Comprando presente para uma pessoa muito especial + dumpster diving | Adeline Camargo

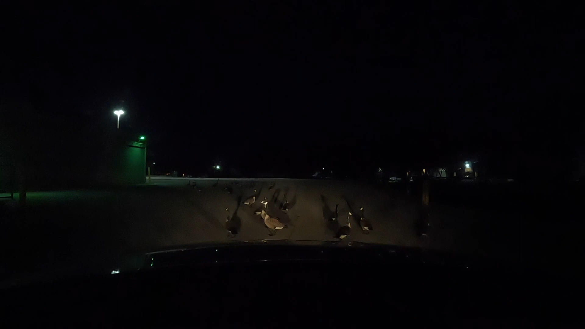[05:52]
A gente veio aqui no dumpster e eles literalmente não deixam a gente passar. Quê, quê, quê. Licença. Bi, bi, bi. Será que se buzinar assusta, né? Assusta, eles vão ser tudo fora. Deixa eu ir pro outro lado.
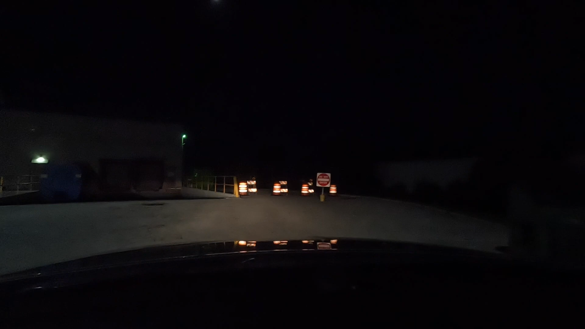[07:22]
Os gans indo embora. Tá esquisito, mas olha aquele dump.